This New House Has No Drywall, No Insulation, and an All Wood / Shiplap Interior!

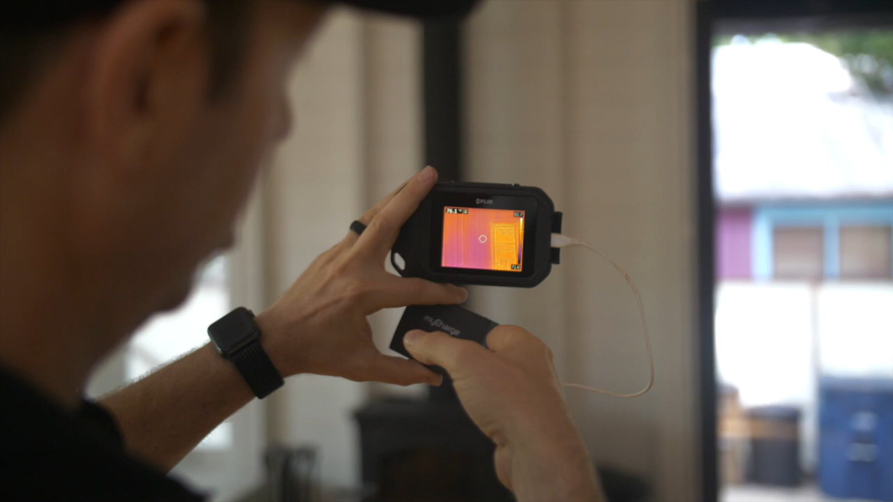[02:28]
Because what's happening is the insulation is blocking the heat from coming through, but each individual stud is what they call a thermal bridge.
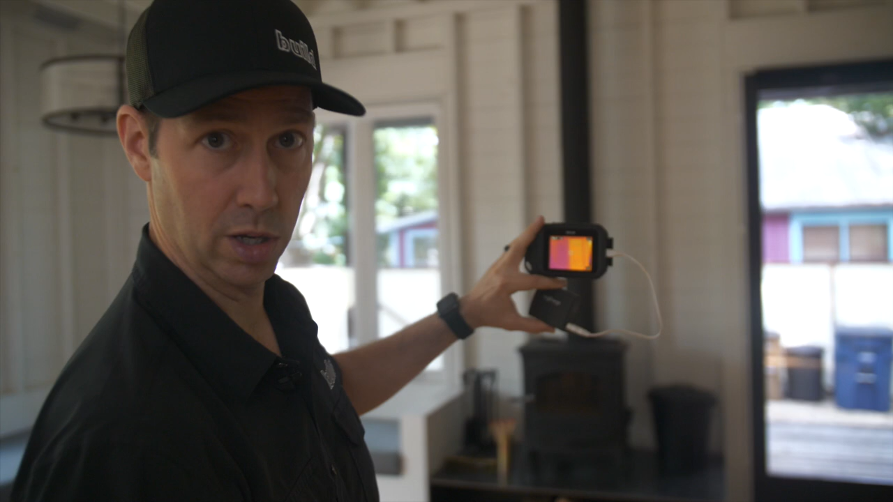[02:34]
It's a pathway for the heat inside of the house, from the inside to the outside. Studs have very low R-value compared to insulation. But as I look at this house, look, I can see through the doors, and there's yellow there. We've got a lot of heat coming through the windows and doors. But then pan over to the walls, absolutely nothing.
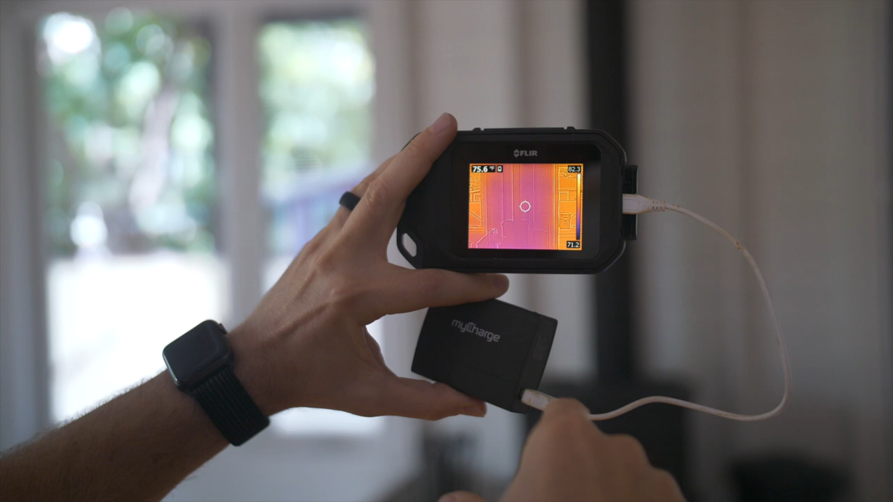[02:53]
Those walls are the exact same temperature as the inside of the house. My FLIR camera is showing it's 75 degrees on those walls. And if we pan around here, the same exact thing. Oh, what's that? Oh, looks like we've got a problem in our envelope. What is that? We've got some, we've got some heat over here. Ah, we go a little closer.
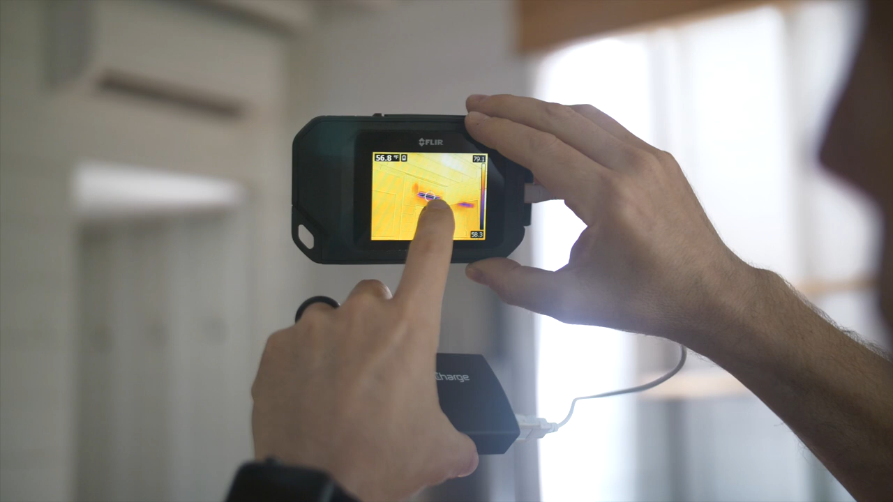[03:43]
What you're seeing there is the cold air, 55 degrees or so coming out of that Mitsubishi mini split head.